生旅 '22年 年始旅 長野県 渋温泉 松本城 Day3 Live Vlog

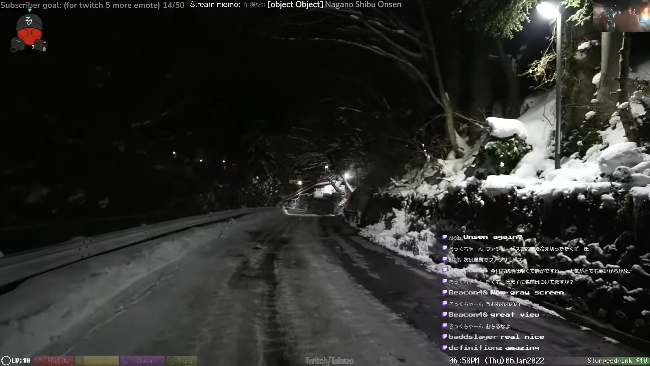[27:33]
Red one. なんか湯気立ってる、これ温泉かな。ははアップロードするよ。